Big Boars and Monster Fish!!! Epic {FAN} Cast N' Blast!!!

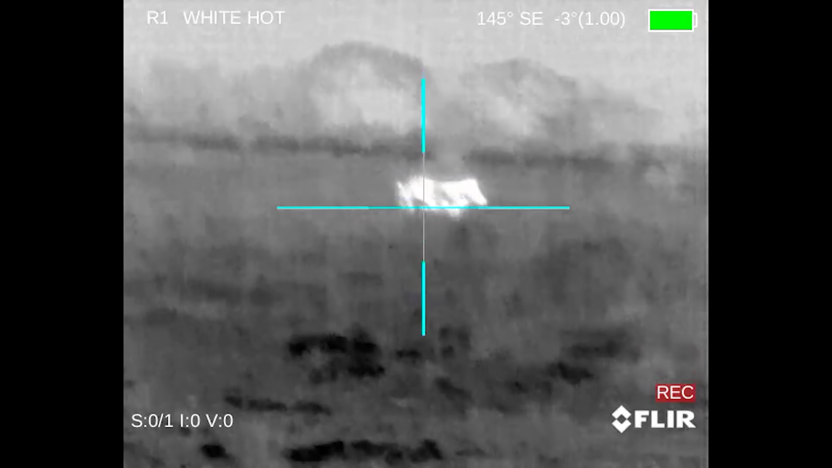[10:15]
That FLIR thermosight on top of that
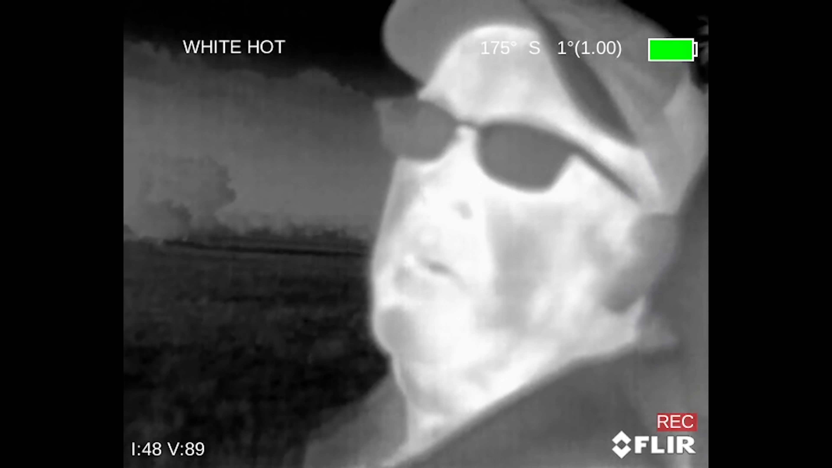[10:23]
We're gonna hunt him after dark.
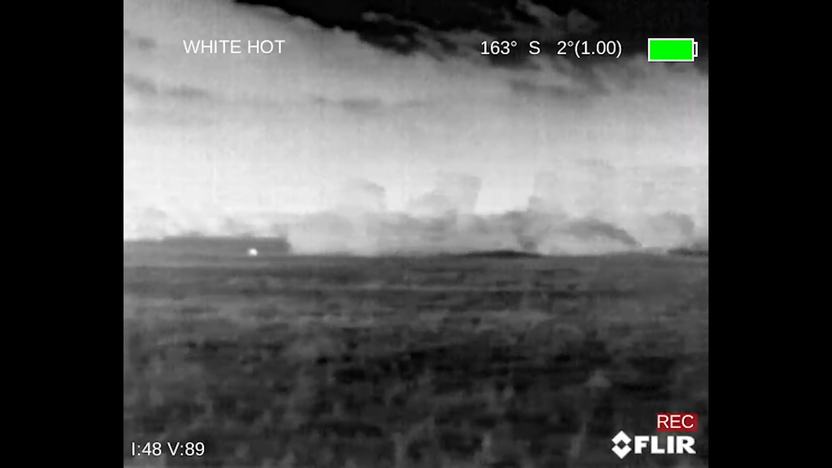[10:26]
All right, we're over here in a place I call the West Cow Pasture.
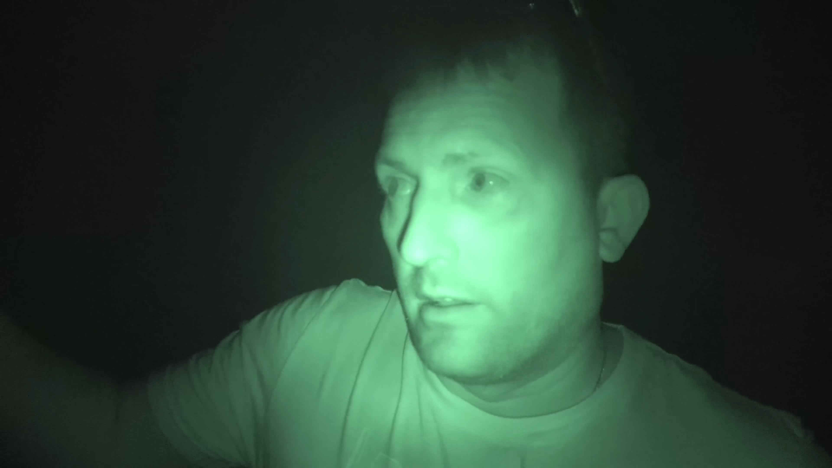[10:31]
On the east side of a pond, there's a big hog right now, so we're gonna try to get around to the back side of him, put the stalk on him. Let's go. Stay right by me, but don't point that at me.
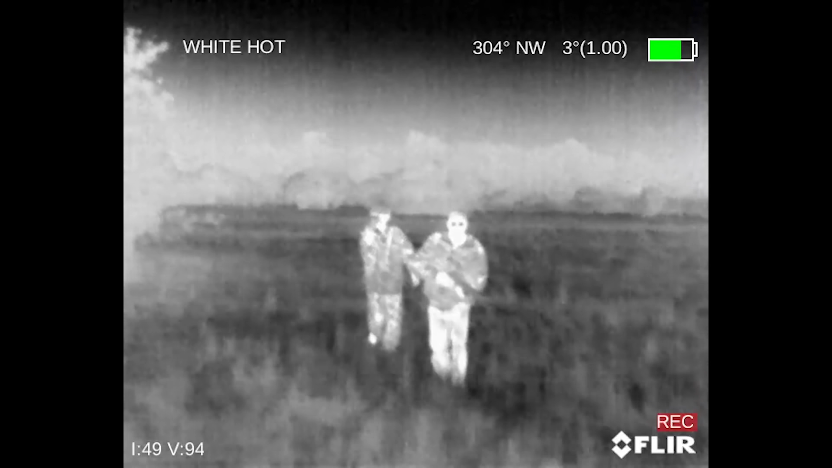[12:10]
Hey, was that not the sickest thing ever?
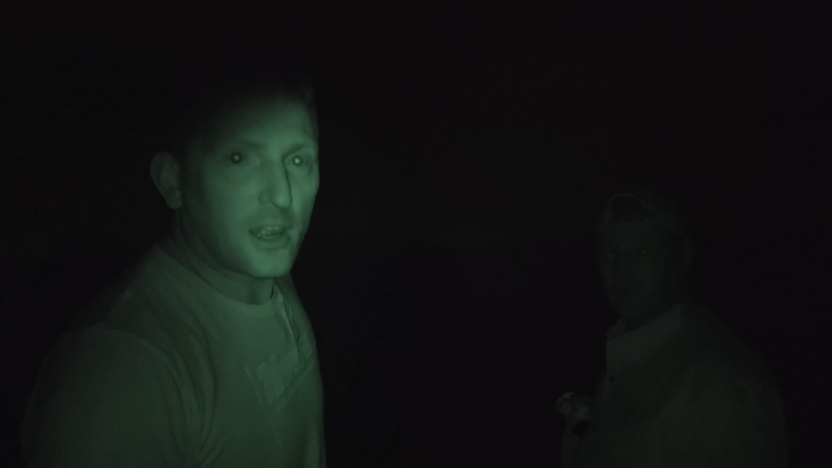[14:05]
Round two coming at you.
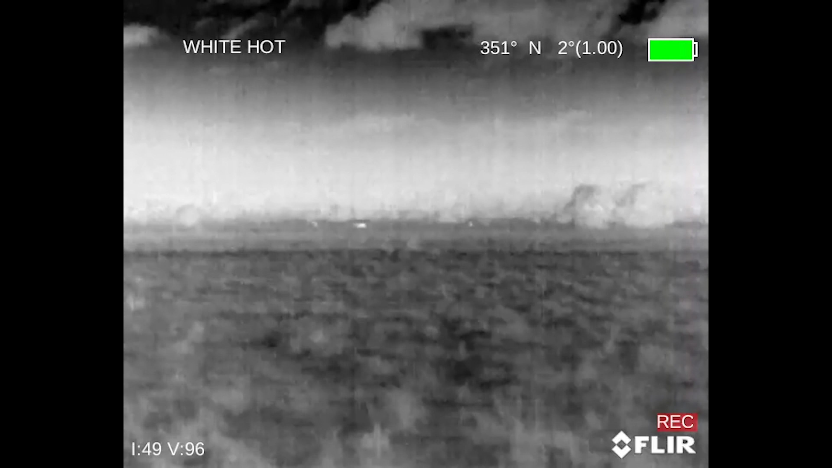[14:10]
We're in the east hayfield right now, and I just spotted three monsters from about 400 yards with this little breach.